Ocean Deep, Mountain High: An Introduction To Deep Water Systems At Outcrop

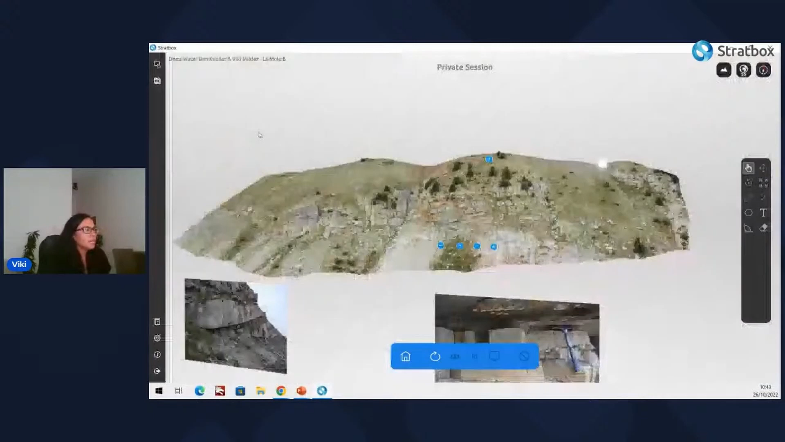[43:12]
Lastly we have a very nice slumped unit on top of all this.